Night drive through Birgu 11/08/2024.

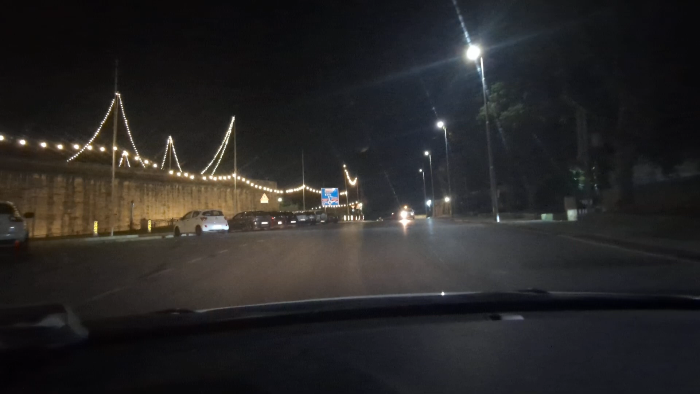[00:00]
something different guys we've got a nighttime drive through today we're in the three cities just had a magnificent dinner at what was it Mykonos Greek restaurant unexpected they were very busy
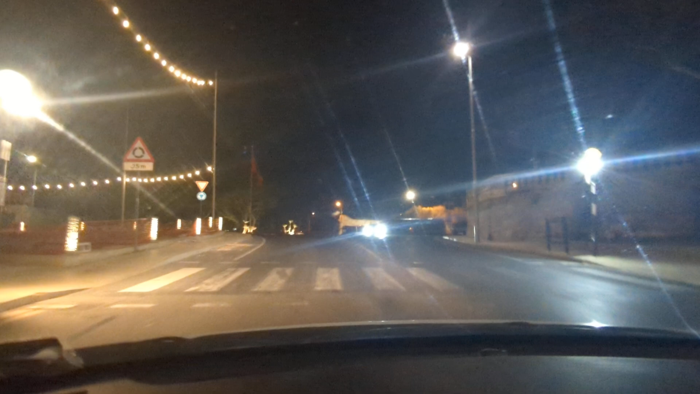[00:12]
and I went to the waiter there and I said mate we need a table and he said no problem and I wanted to do a video here because they had the festa here last weekend
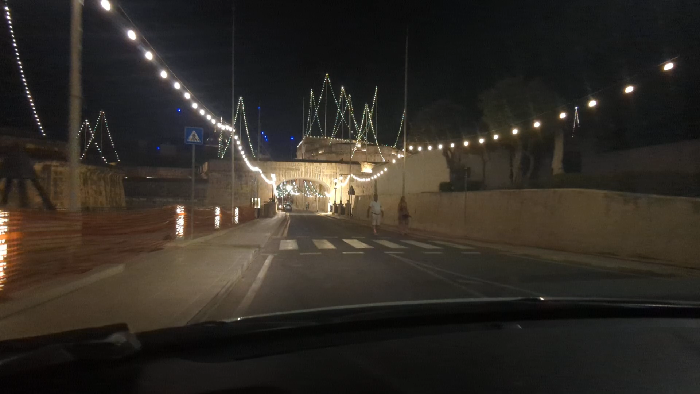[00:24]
and the place is still lit up like a Christmas tree and there's still people gathered I don't know what they're doing and the road
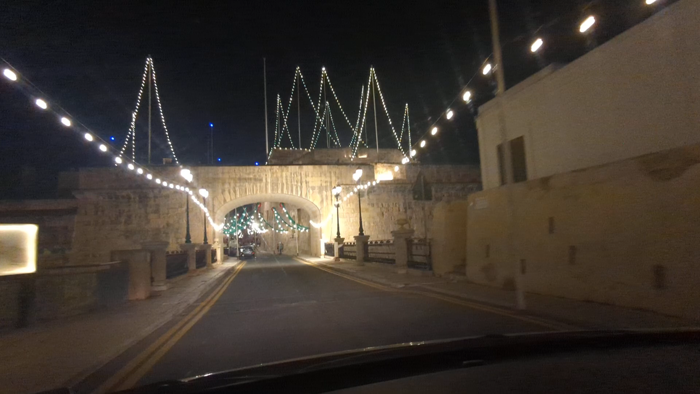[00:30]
is blocked so we're not going anywhere but I thought I'd just drive in here and show you
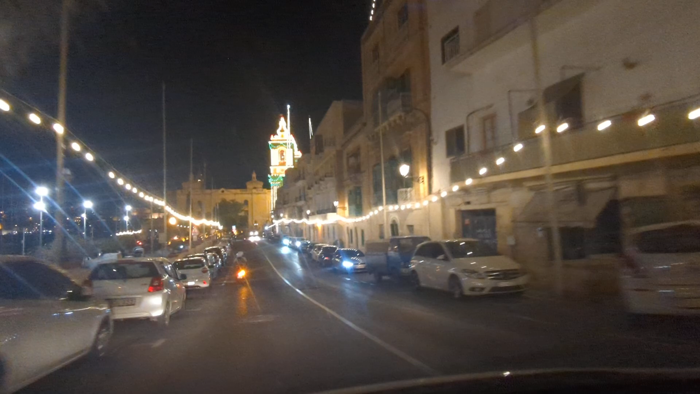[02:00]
found the heat was pretty unbearable which this week is particularly humid you want to come here one evening if you've got the time look at this church it is gorgeous man look at that now this is the st.
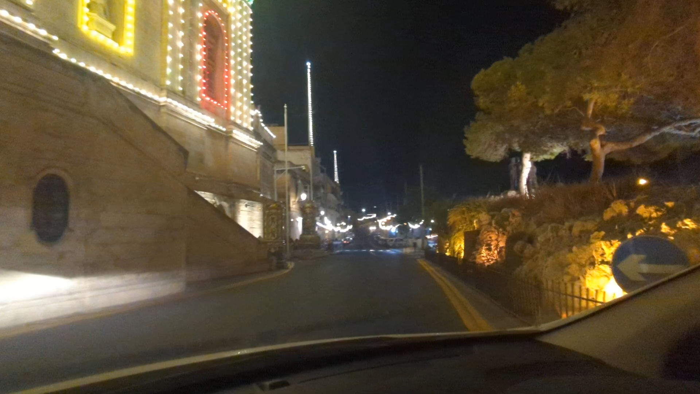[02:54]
shop down here that sells all the little trinkets and souvenirs and the Maltese wines and then of course here
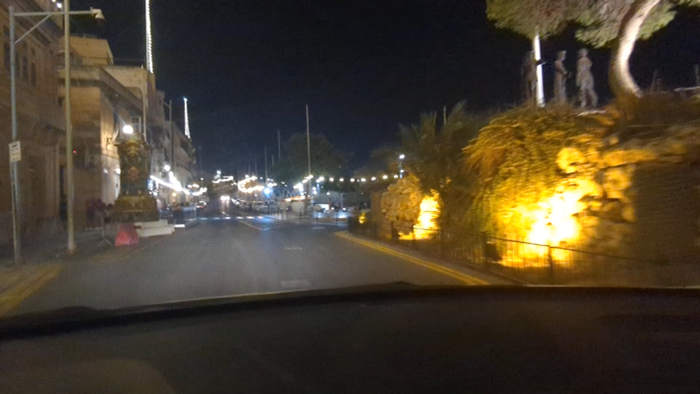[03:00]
we've got one of my favorite stretches along the three cities why well we've got Sotto Zero which is a legendary
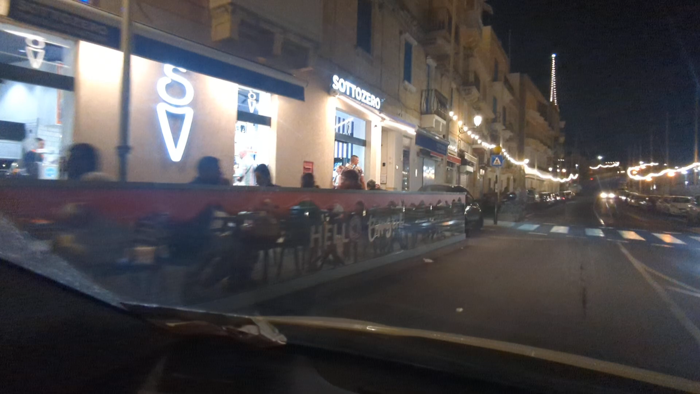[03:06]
gelato we've got a souvenir shop and then we've got Birgi cafe right here they're shut at the moment
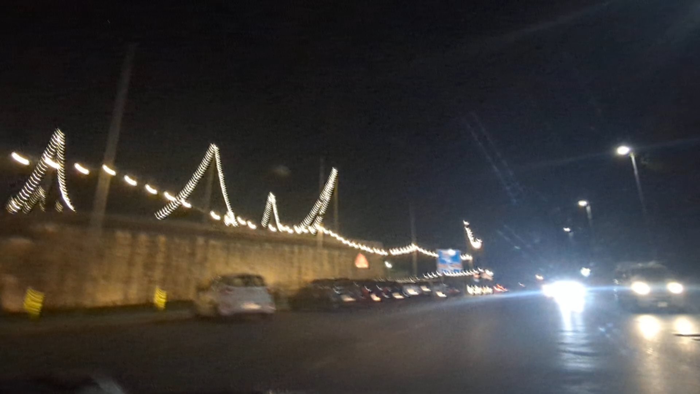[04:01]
very very nice and as we leave this sort of area there is a really nice cafe here I think is that right Brink here it is called Cafe Riche magnificent it's a beautiful garden setting just as you walk out here and you walk up the hill and you feel like you need a cold drink because it's been five minutes since you
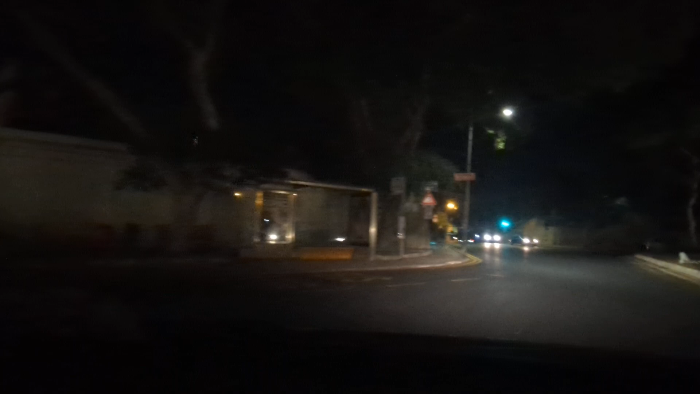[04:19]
had your previous one you stop here at Cafe Riche and uh or Rik and that's it we're now leaving uh the three well we're leaving uh Birgul uh or Vittorioza and
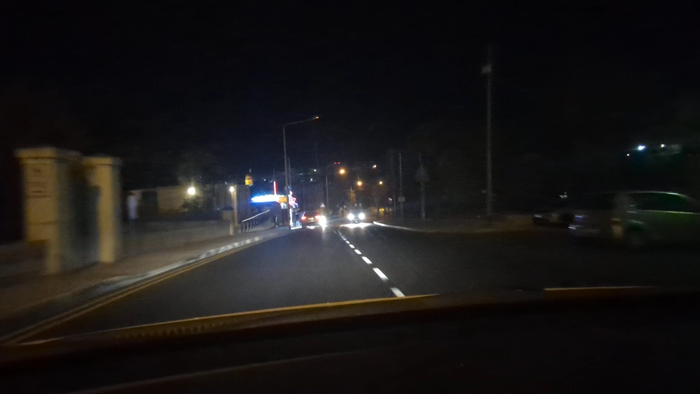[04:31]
off we take the road to uh back to all the best